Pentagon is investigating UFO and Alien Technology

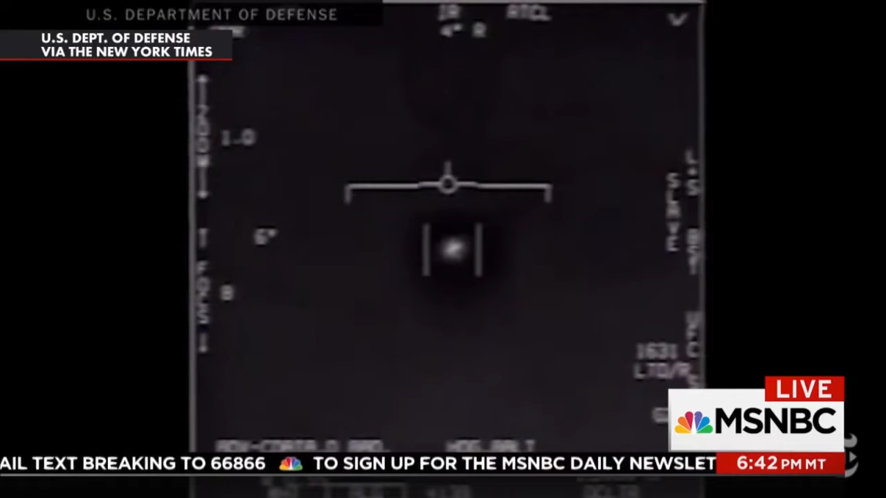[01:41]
jets chased an oval shaped white object near san diego they also released a second video with cockpit audio as pilots describe what they're seeing the pentagon declined to give a date or location
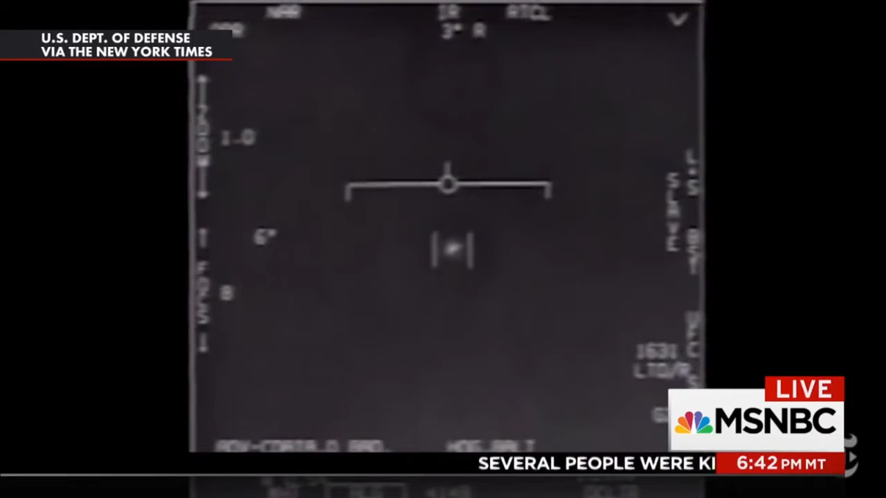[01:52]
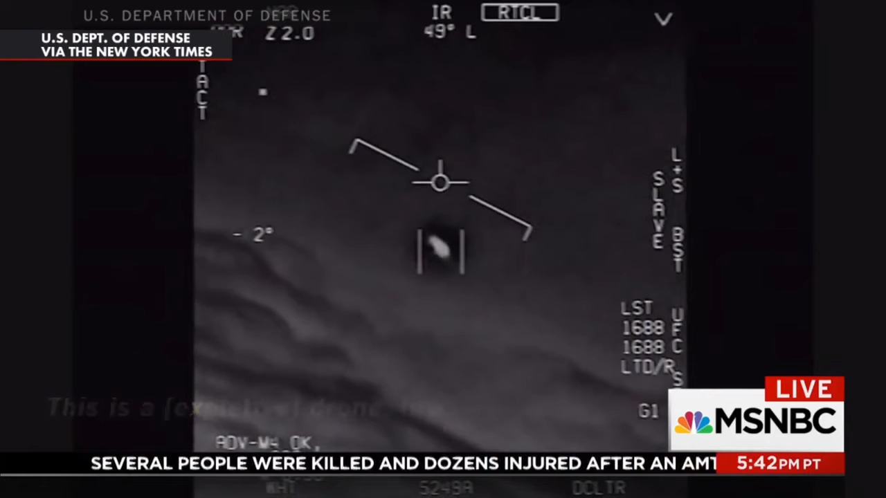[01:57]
there's a whole fleet of them look on the asa oh my gosh
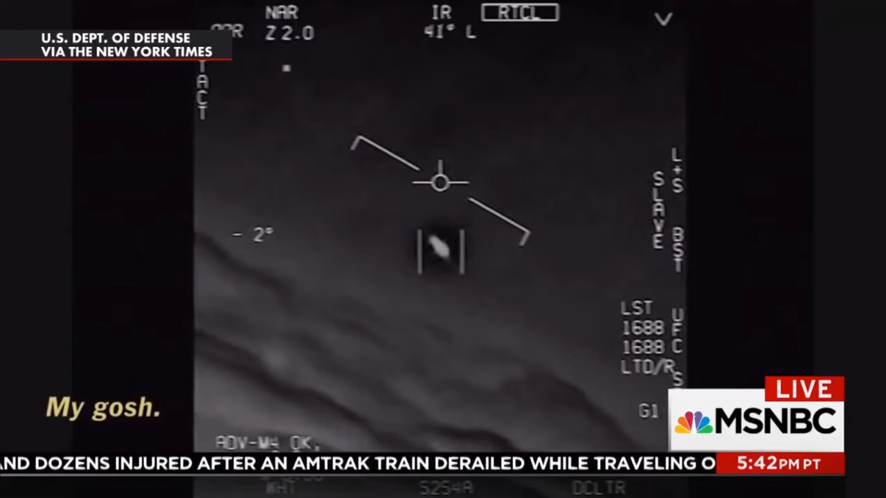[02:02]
they're all going against the wind the wind's 100 that's not an lns though is it it's not i do have an lns dude
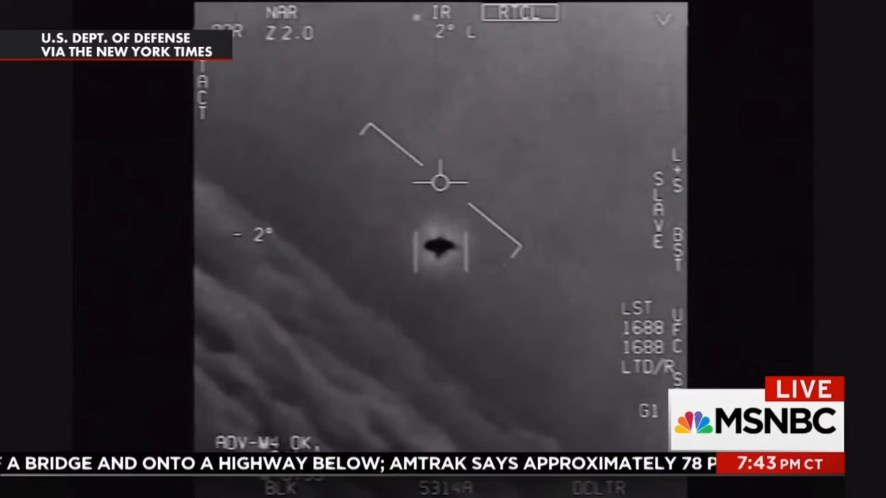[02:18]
look at that thing it's rotating and out in the wind you you